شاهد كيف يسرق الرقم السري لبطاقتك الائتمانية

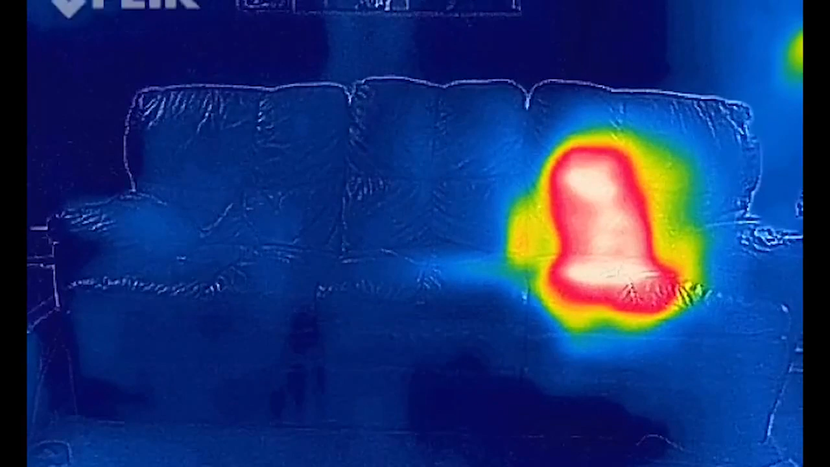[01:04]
Anytime two objects interact they will tend toward thermal equilibrium. So they basically try and meet in the middle temperature wise.
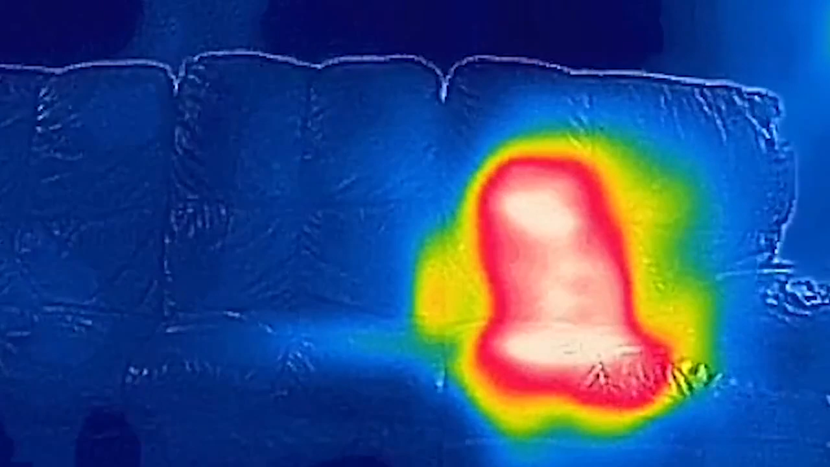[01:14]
So this leaves behind a thermal signature because it'll take a little time for that spot on the couch to cool
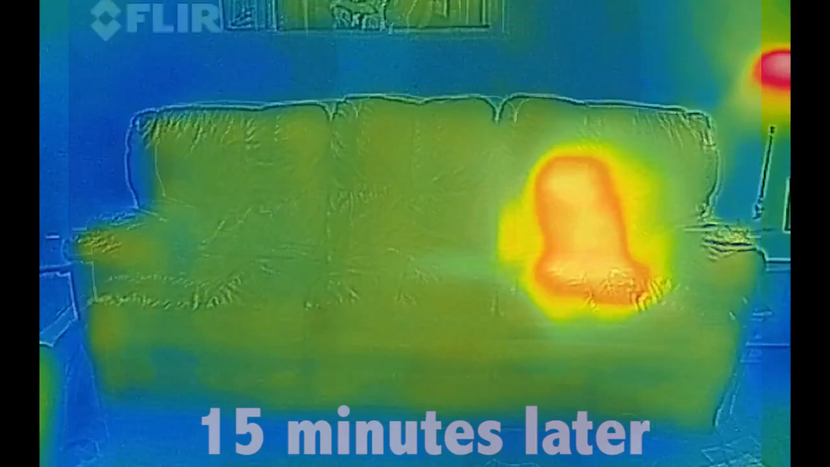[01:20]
back down and reach thermal equilibrium once again with the air.
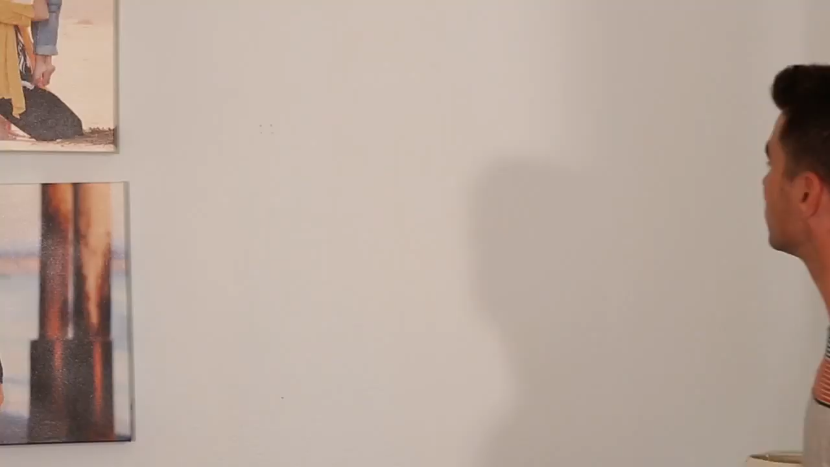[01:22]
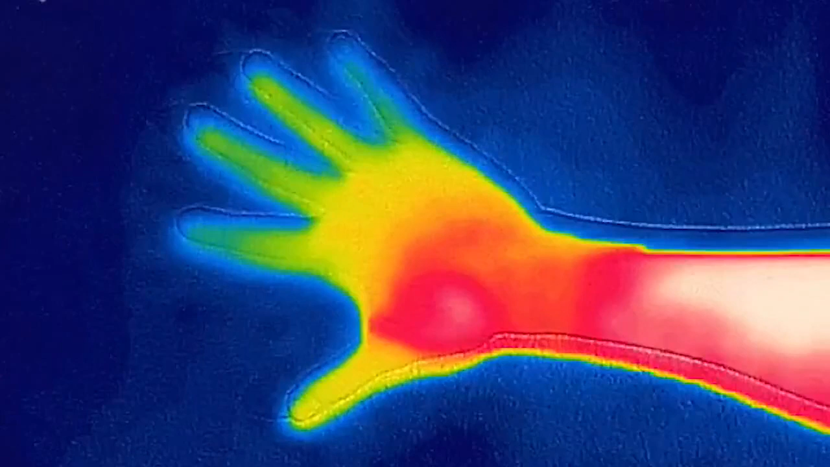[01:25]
Likewise if I set my warm hand on the cold wall, afterwards my hand is slightly colder but the wall is slightly warmer where I touched it.
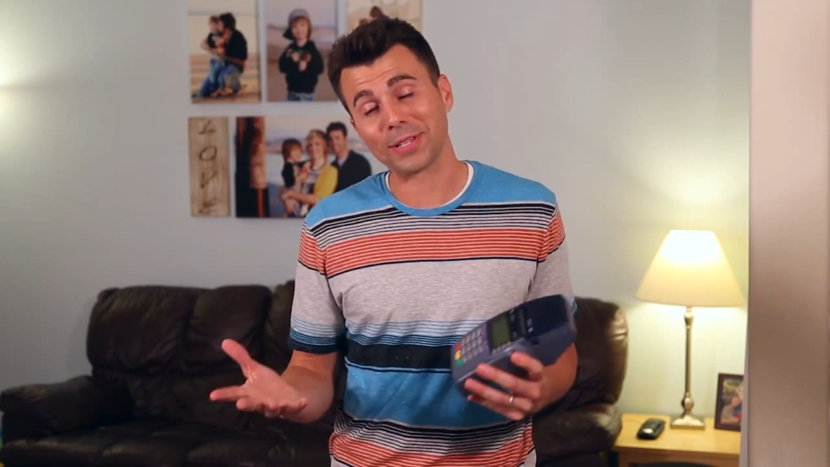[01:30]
And as you've probably guessed by now,
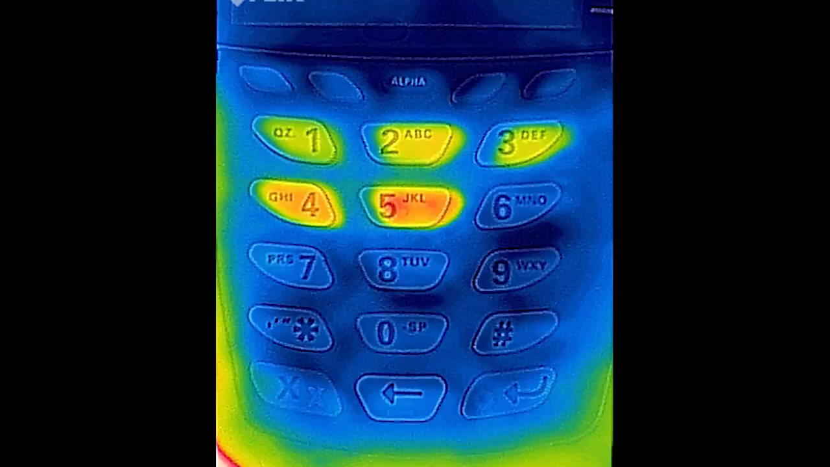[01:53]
and the dimmest button is likely the one that was pressed first.
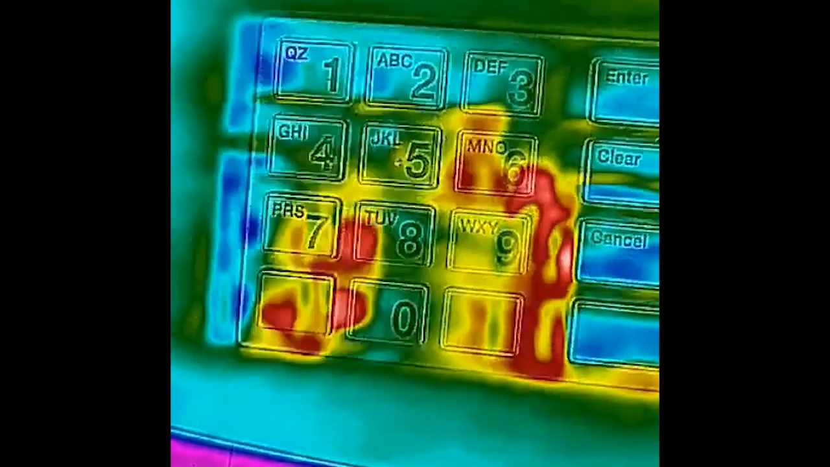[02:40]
However, I still found plenty examples of rubber and plastic buttons in my area that definitely left behind a thermal signature.